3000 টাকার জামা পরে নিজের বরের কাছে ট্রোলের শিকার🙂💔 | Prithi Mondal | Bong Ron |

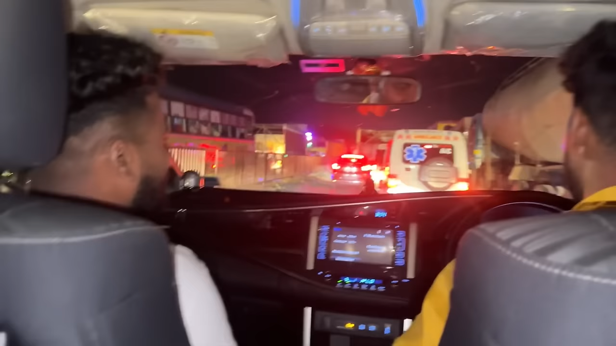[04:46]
এত জ্যাম রাস্তায়, দেখ নাকি জ্যামে ফেসে আছে, টুকটুক টুকটুক করে যাচ্ছে।